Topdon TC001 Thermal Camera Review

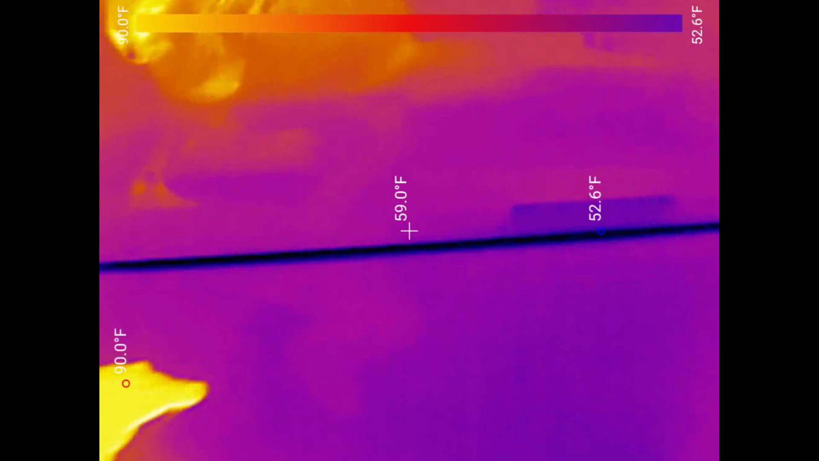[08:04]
On screen: spot 59.0°F, scale top 90.0°F, scale bottom 52.6°F
For example, here's our chest freezer. You can see it's leaking some cold right around the seal of the top hatch.
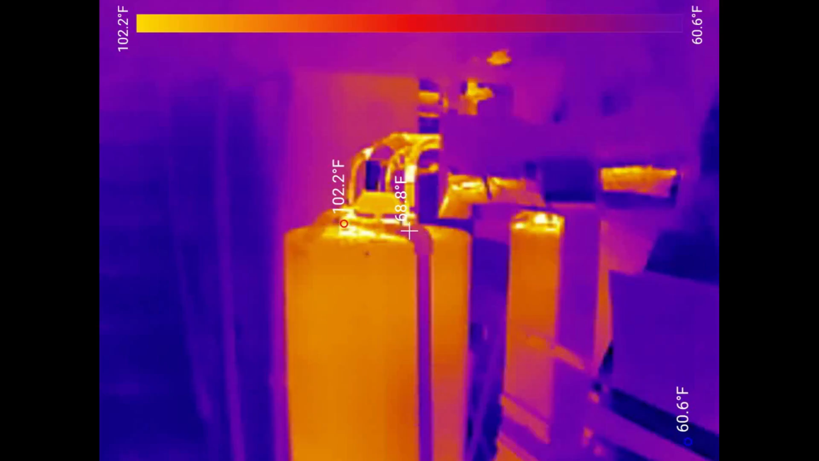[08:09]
On screen: max 102.2°F, min 60.6°F, scale top 102.2°F, scale bottom 60.6°F
And here's the water heater, which is pretty well insulated in the middle, but has some heat loss at the top and bottom.
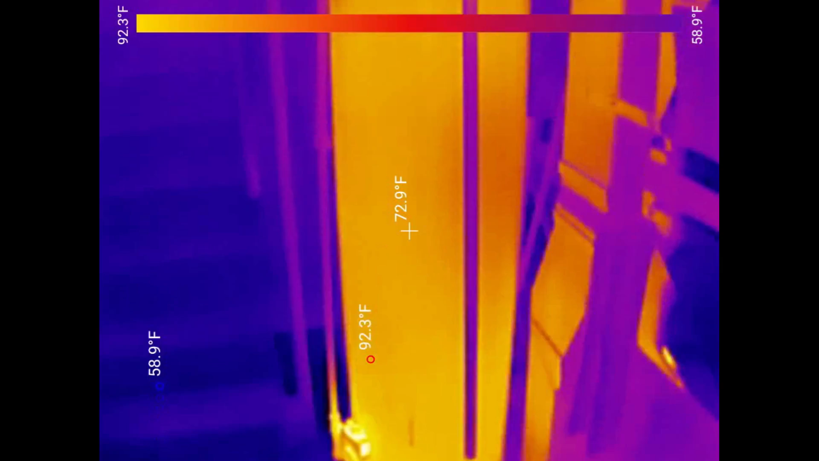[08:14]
On screen: spot 72.9°F, max 92.3°F, min 58.9°F, scale top 92.3°F, scale bottom 58.9°F
To show off another use of this camera, we took it outside to see what wildlife we could spot.
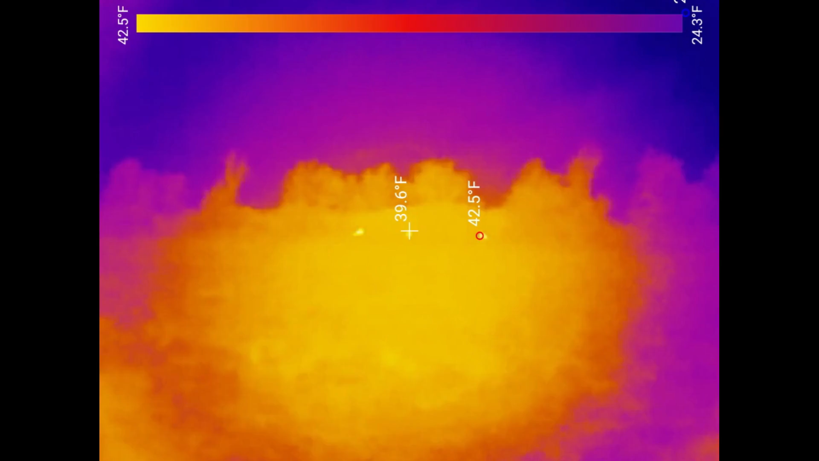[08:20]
On screen: spot 39.6°F, scale top 42.5°F, scale bottom 24.3°F
And off in the distance there, you can see three warm blobs, which are actually deer in a field.
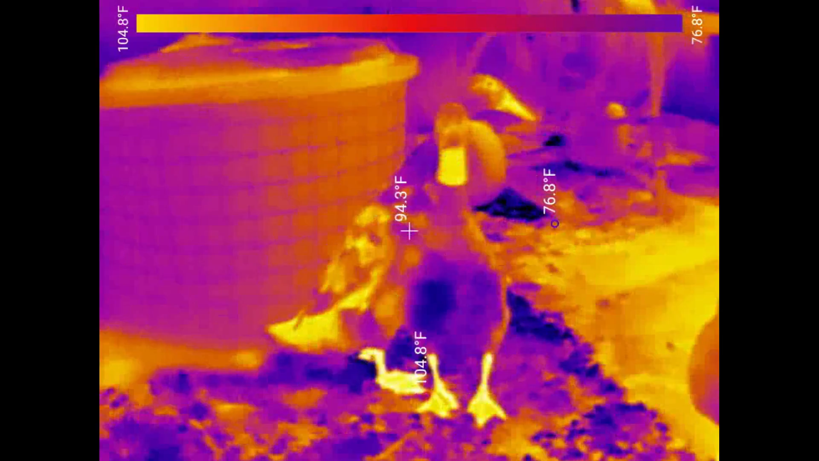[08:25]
On screen: spot 94.3°F, max 104.8°F, min 76.8°F, scale top 104.8°F, scale bottom 76.8°F
If you've got animals in your yard at night and you want to see what they are without turning on a big light and disturbing them, you could pull out your thermal camera and identify what kind of critters you're looking at.
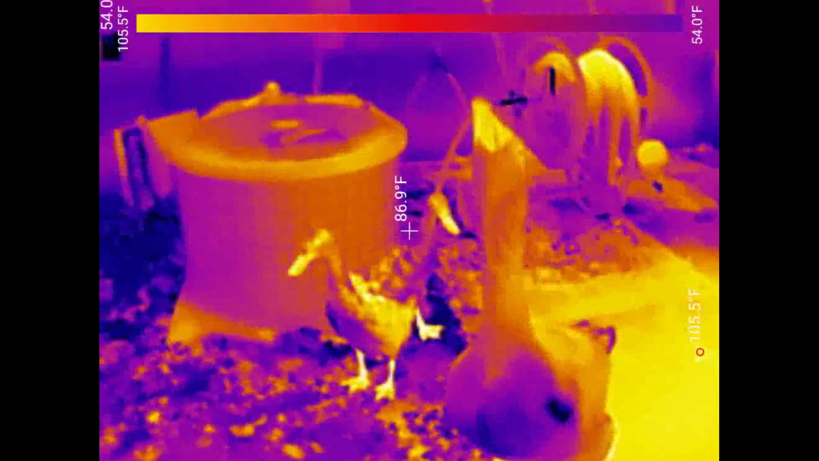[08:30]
On screen: spot 86.9°F, scale top 105.5°F, scale bottom 54.0°F
So let's try out the Windows version of the Top Dawn software.
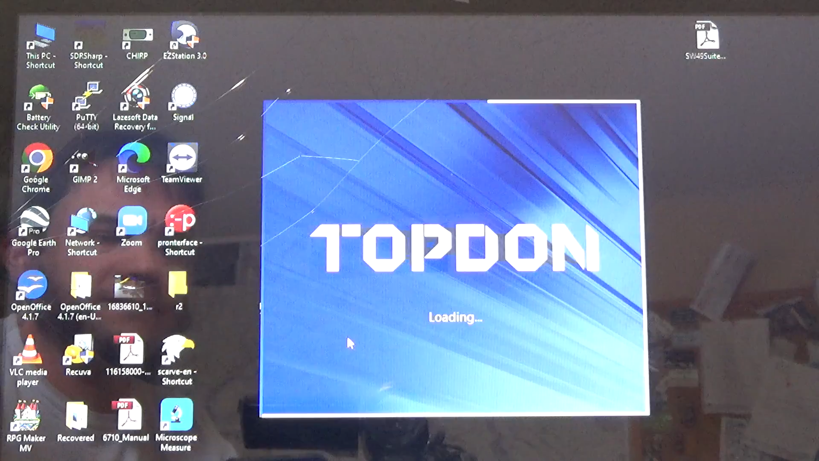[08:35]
And you'll have to excuse the cracked laptop screen. This wouldn't be the Save It For Parts channel if we had a good laptop.
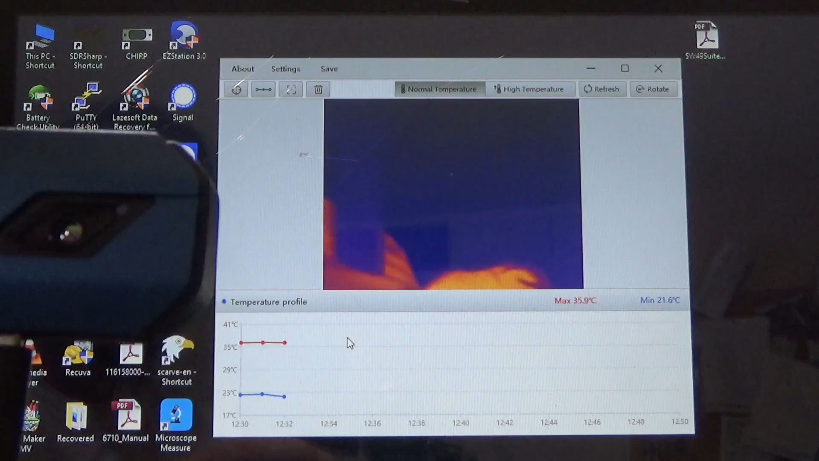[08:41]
On screen: max 35.9°C, min 21.6°C
So it seems to have an issue working in full screen. It just kind of freezes a little bit, but it is working now.
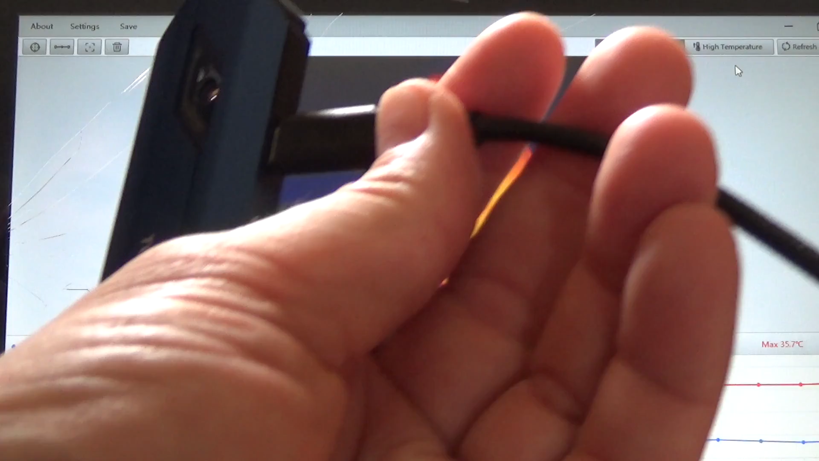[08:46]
On screen: max 35.7°C
So we have not only our infrared view,
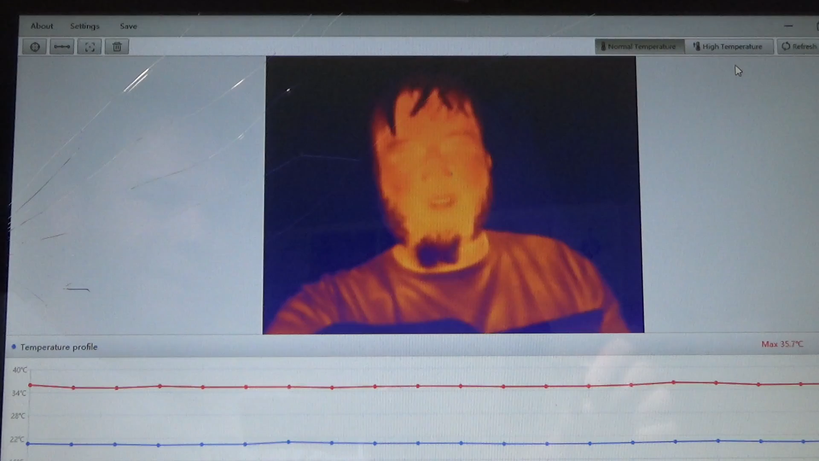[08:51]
On screen: max 35.7°C
but we have a temperature profile down at the bottom that shows our maximum and minimum temperatures being observed by the sensor. I should start doing zoom meetings with this camera. I'm sure my work would love it if I called in in thermal mode instead of visible light.
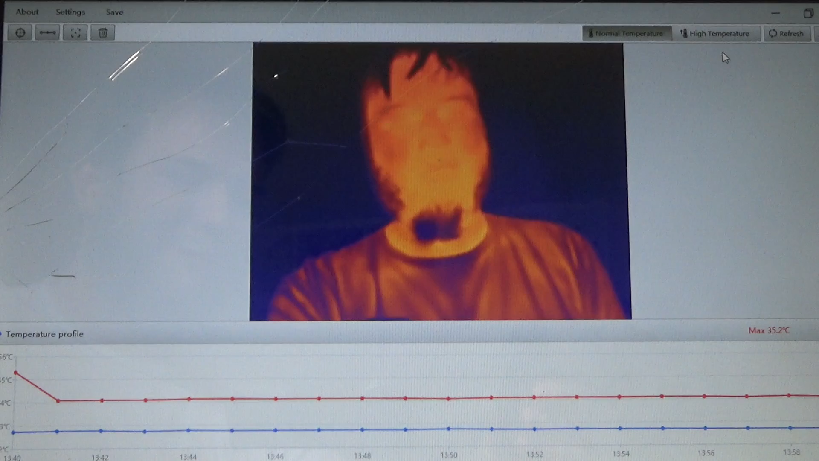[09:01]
On screen: max 35.2°C
So just like the Android app, we can adjust some settings on this. We can switch our units over to Fahrenheit,
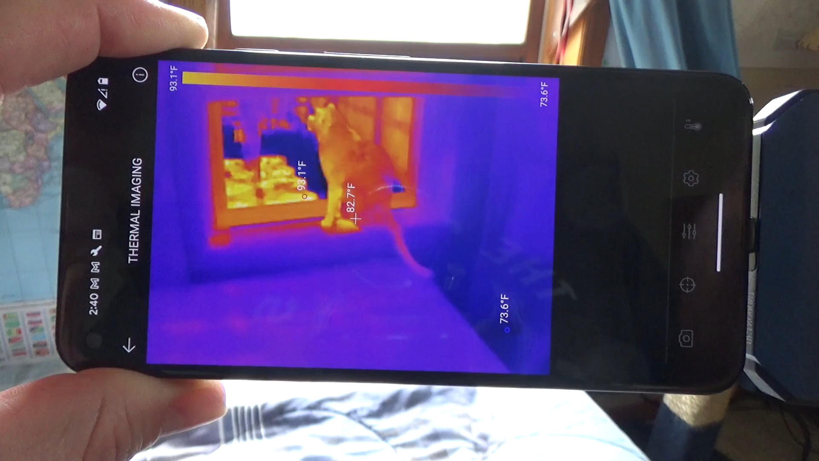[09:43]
On screen: spot 82.7°F, max 93.1°F, min 73.6°F, scale top 93.1°F, scale bottom 73.6°F
So far, I really haven't found too many problems with it. The only minor annoyance is that it's really designed for TikTok mode here for vertical video.
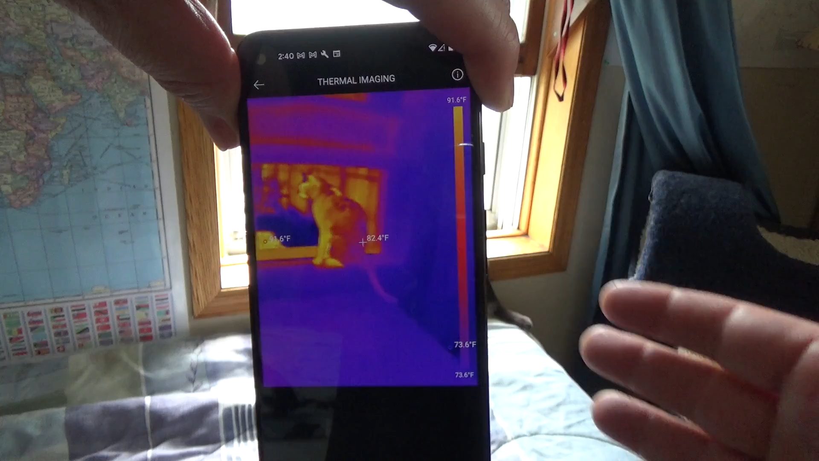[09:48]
On screen: spot 82.4°F, scale top 91.6°F, scale bottom 73.6°F
When you spin it on your side,
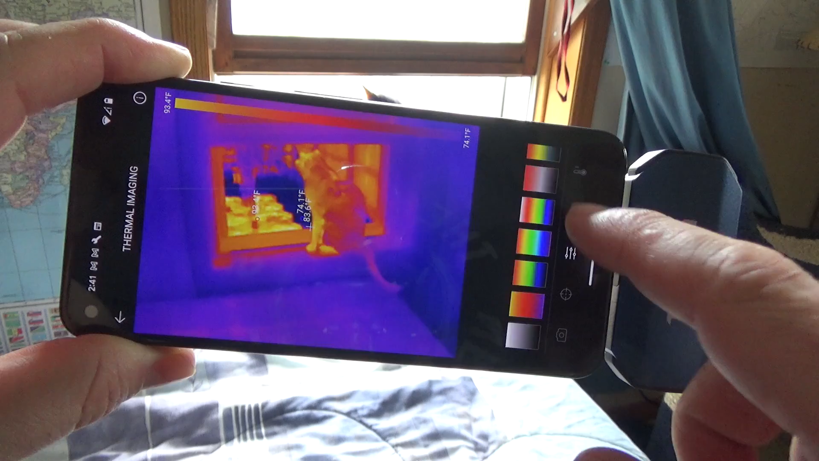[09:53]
On screen: scale bottom 74.1°F
you can go into the settings and you can select rotate, but it just kind of rotates it smaller and off to the side.
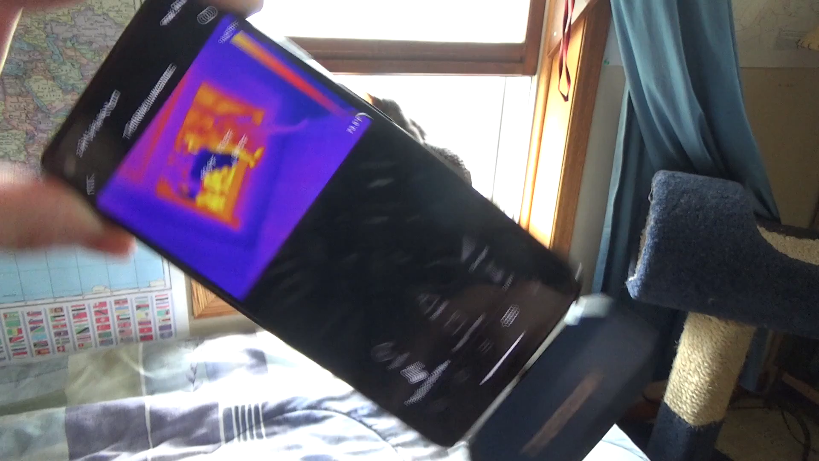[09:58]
So it doesn't really ever give you a landscape mode.
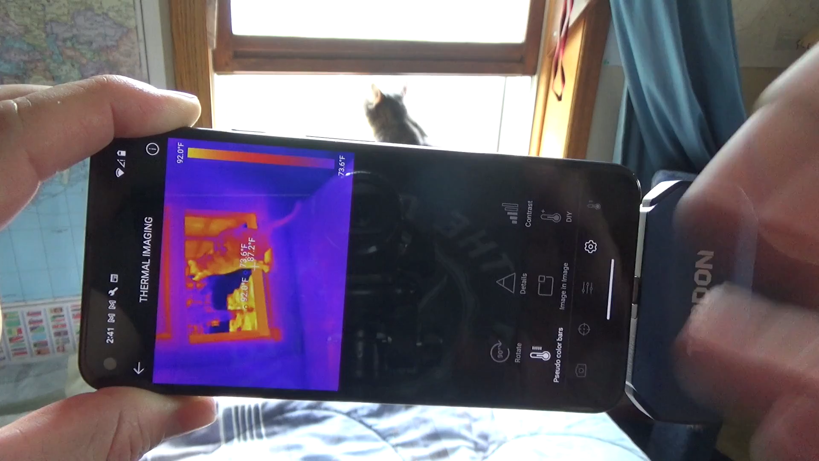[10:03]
On screen: scale top 92.0°F, scale bottom 73.6°F
I don't know if that's just this phone in Android version I'm using, or if it does this with every phone. Again, that's kind of a minor annoyance.
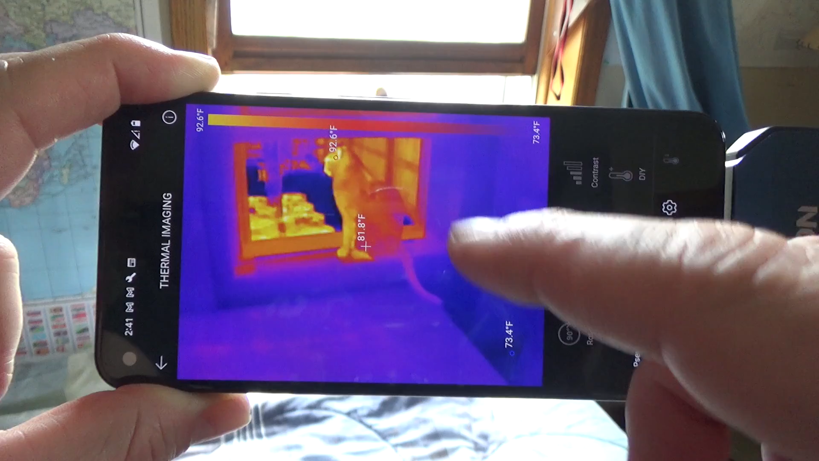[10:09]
On screen: spot 81.8°F, max 92.6°F, min 73.4°F, scale top 92.6°F, scale bottom 73.4°F
You can still see the image perfectly well in landscape mode. It's just that all your temperature numbers are sideways.
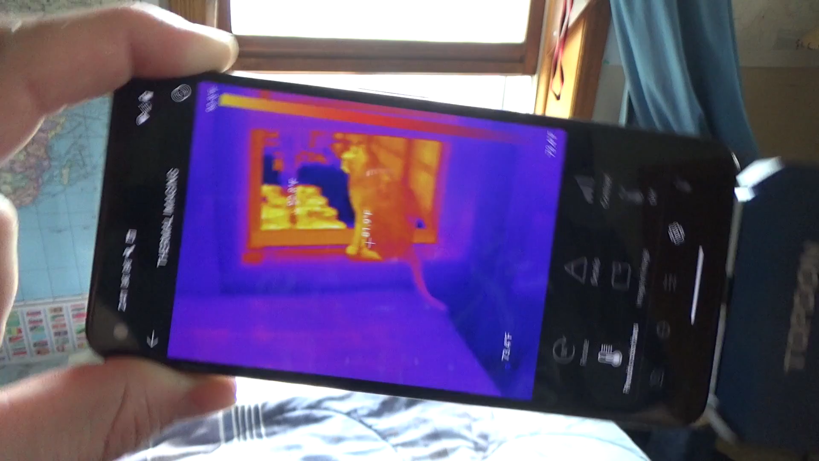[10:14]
And of course, it's perfectly usable in portrait mode, but I'm a little older, so I'm in the generation that likes their video this direction.